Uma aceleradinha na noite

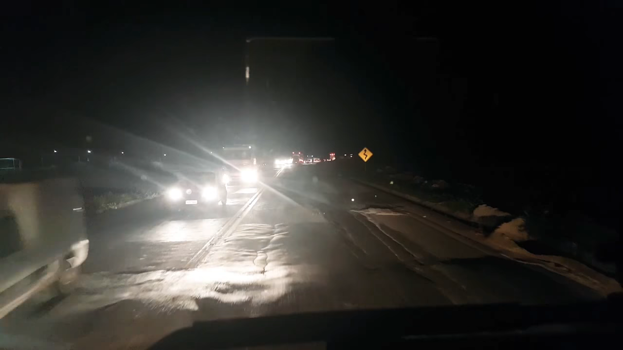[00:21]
Boa noite aí São, agora são 23 horas Hoje é dia 8 de 1 de 2018 E a localidade vem sendo a BR-381 Sentido aí,
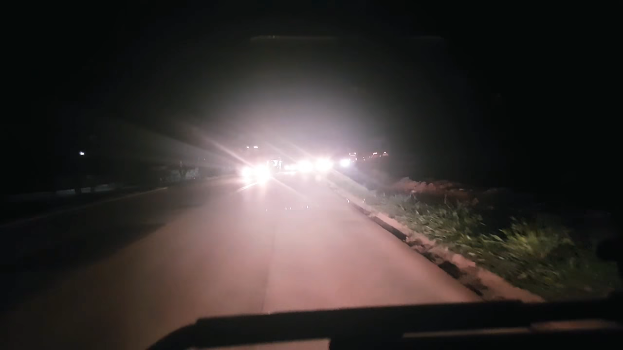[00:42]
Espírito Santo Passei BH, Belo Horizonte, Minas Gerais E... tô indo aí Subindo aí pro Espírito Santo, né? BR-381, um anjo bastante movimentado E aí devido às obras que tem aqui E a duplicação tá...
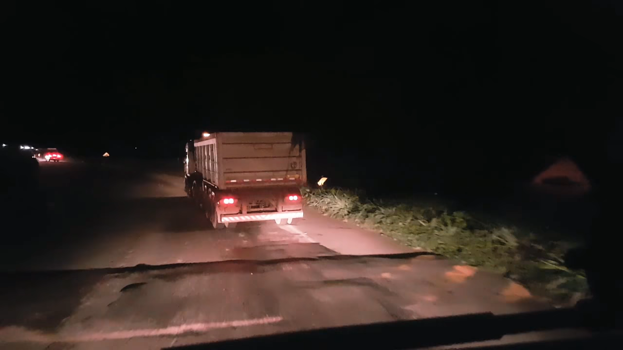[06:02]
Só das minas que tem aqui em volta E hoje tá movimentado Geralmente à noite a gente acha Que vai encontrar um movimento menor, né? Mas não Tá movimentado Tanto na ida Quanto na volta Meu copiloto dormiu